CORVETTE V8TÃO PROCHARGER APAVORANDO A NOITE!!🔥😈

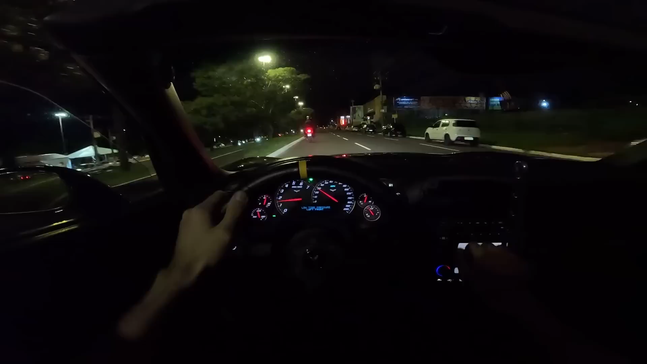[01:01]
O carro tá meio gordo de baixo, não sei porquê, ele dá umas sabe quando é aquelas, uns cuspidão assim de gasolina mesmo, de excesso. Passa ali na frente. E estranho, sabe, tipo, falta um acerto fino no carro. Não tá magro, mas tá gordão.
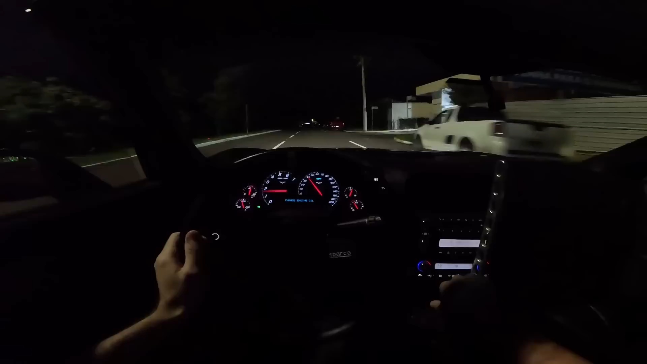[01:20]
Aí, ó, viu? É da hora porque fica uns burbles muito louco, mas não tá certo. Dá pra deixar os burbles só quando quer, não o tempo inteiro. Esse carro faz muito barulho, mano. É meio giro, olha isso. No 600 RPM que ele quieto, fica quietinho.
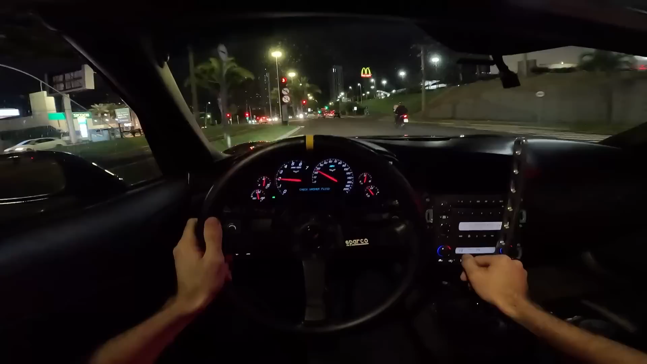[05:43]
Pra quem não sabe, isso aqui é o freio de mão, trava as rodas traseiras pra fazer drift. Ah, da hora. Funciona bem.
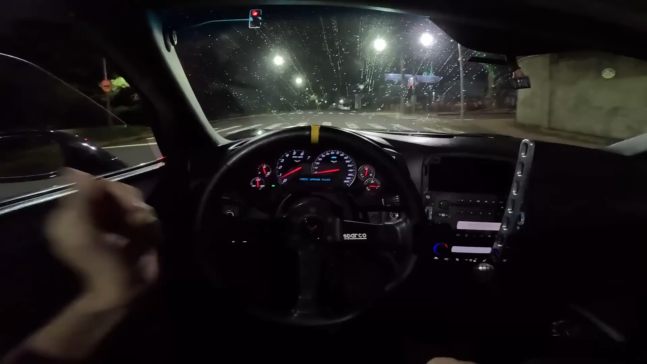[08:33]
Caraca, que louco, meu Deus. Você viu aquilo ali? Tipo, dando pé, tudão. Eu achei que fosse sair de traseira. Não saiu. Vento estranho por aqui assim, ó, e cega nós de sujeira.
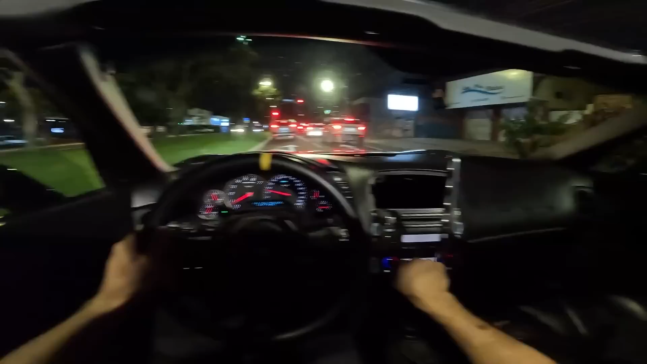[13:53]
Eu odeio essas mensagens que fica dando no painel.
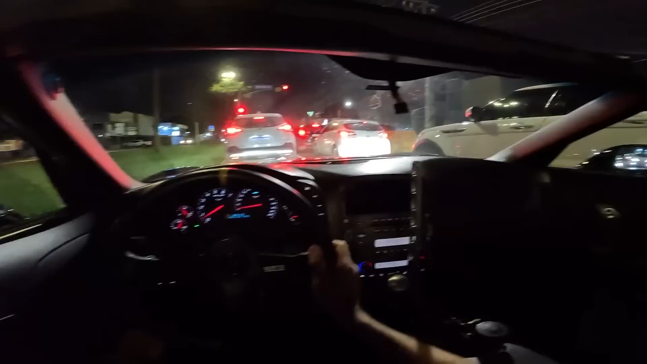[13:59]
Ah, eu aprendi a mexer nesse trem. Aí, ó. Dá pra mudar o... Cadê o trem? Dá pra quilômetros por hora aqui, ó.